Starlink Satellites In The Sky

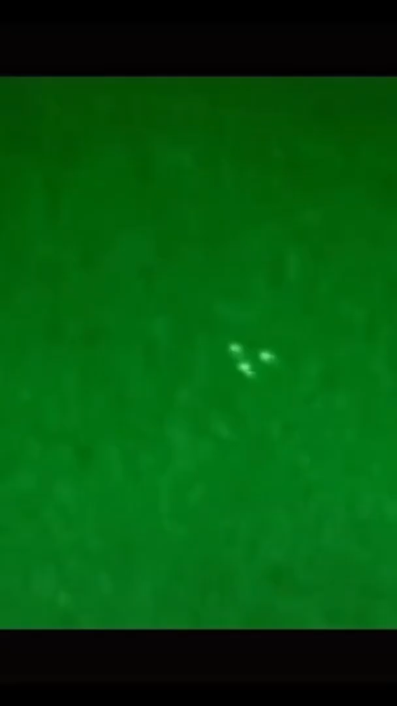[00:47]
Maybe not this kind of stuff with the TR3B, but this would be really cool If I caught a TR3B
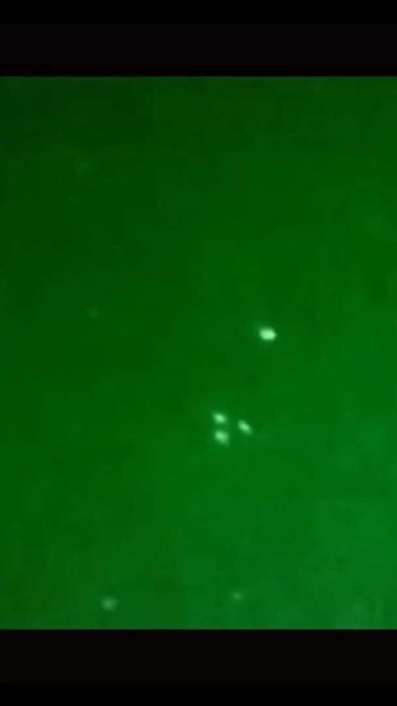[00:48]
like this going through the night vision So let me know what you guys want to think or what you guys want to see.